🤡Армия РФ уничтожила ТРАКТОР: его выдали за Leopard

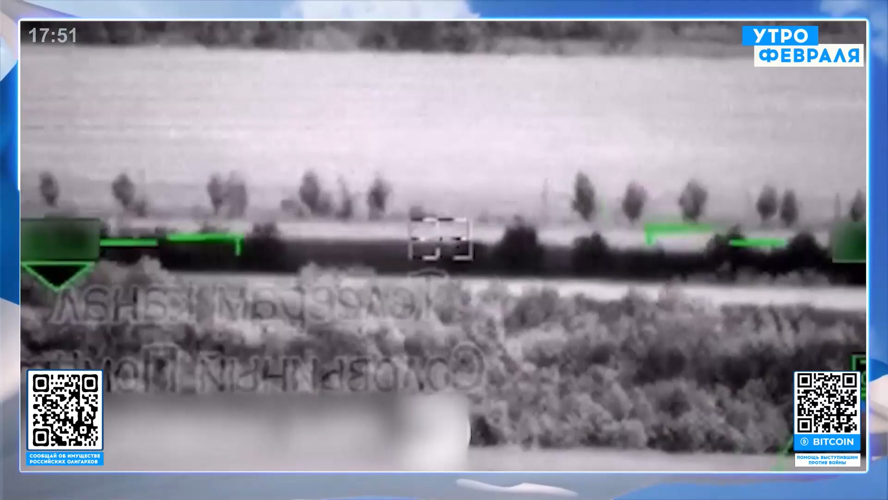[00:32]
Слегка дальше погляди. Вот они знают, что стоит. Это что такое стоит? А вот, я говорю, что это стоит такое. Вот так щелкни координат. Ну давай по нему отработаем все тогда.
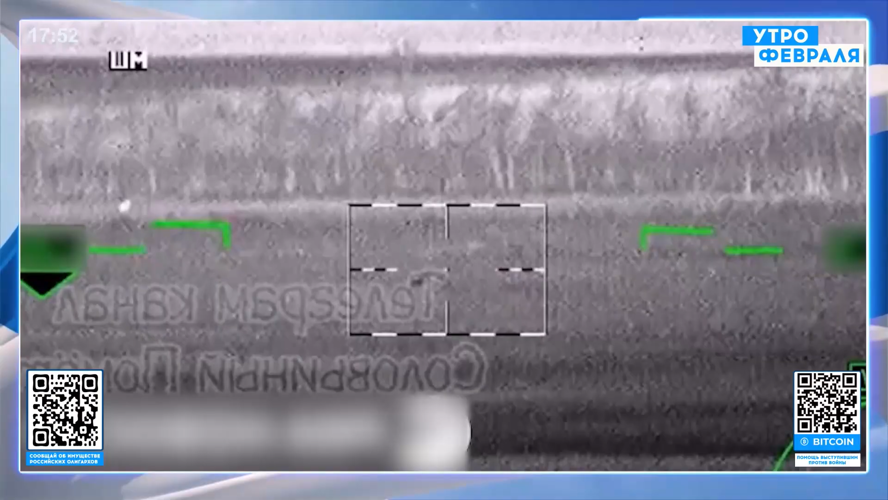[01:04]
Да, вот смотрите, вот фотография, да. А теперь смотрим дальше.
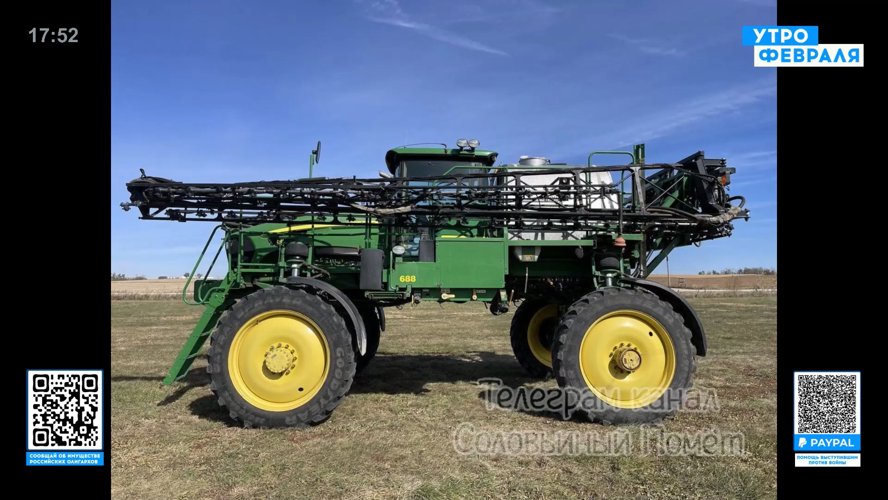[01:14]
А вот что они уничтожили. Понимаете, то есть они, это очень смешно, они, вот знаете, в комбайне есть вот эта вот
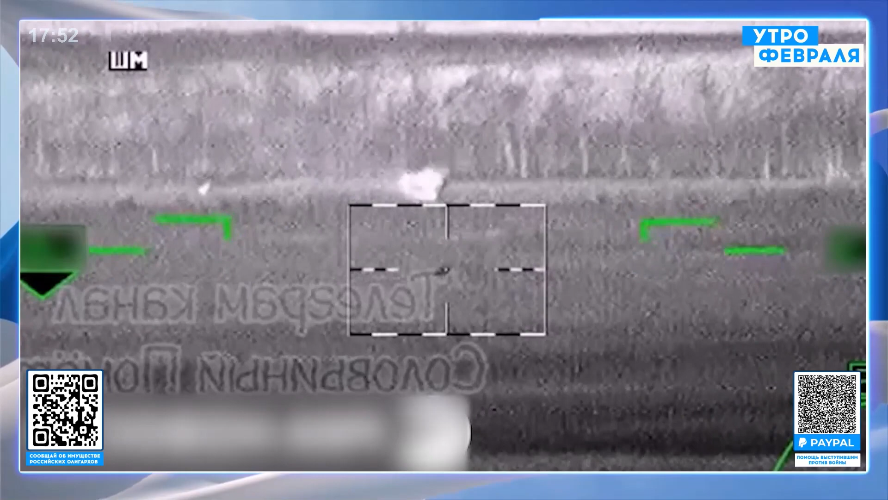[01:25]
конструкция, которая скидывает
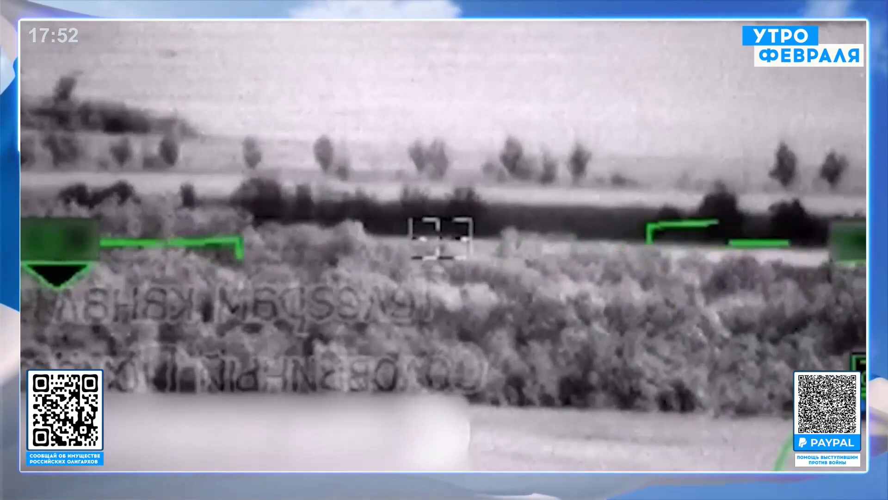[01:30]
в машину то, что собрано, там зерно или что-нибудь. Они это приняли за дуло.
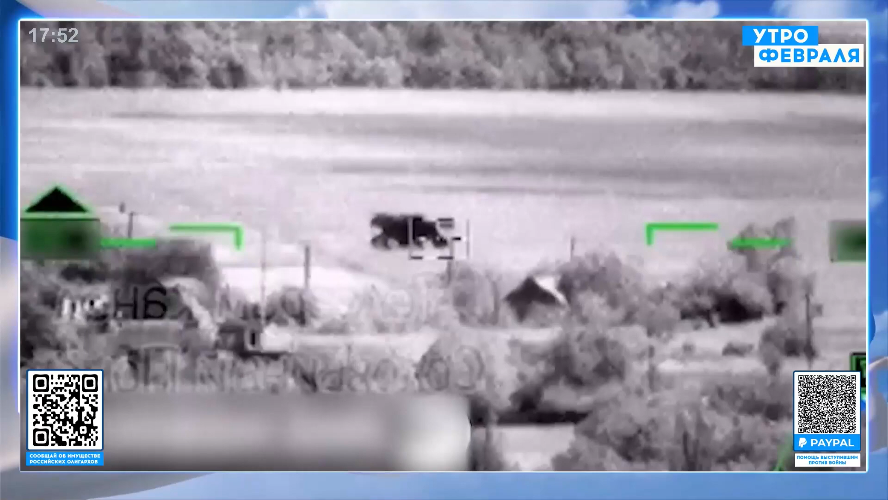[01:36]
Дело в том, вот видите, оно справа.
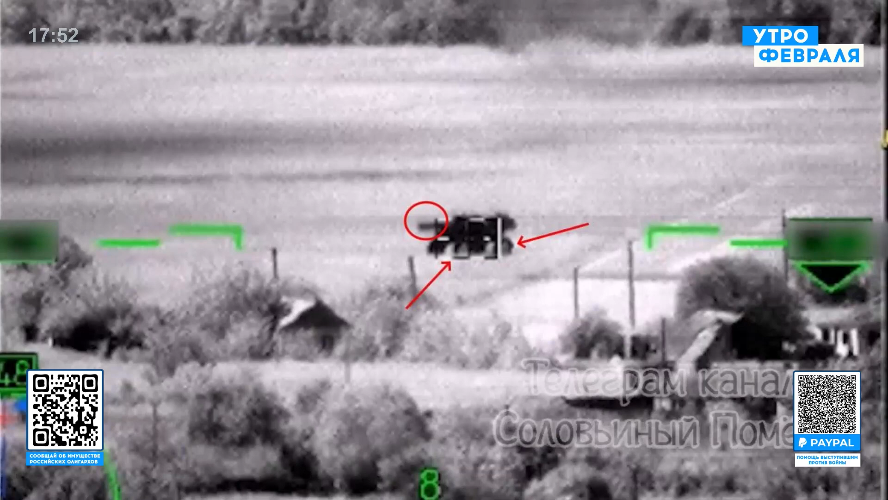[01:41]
Дело в том, что эта штука не обязательно должна стоять как-то горизонтально. Она стоит обычно 45 градусов.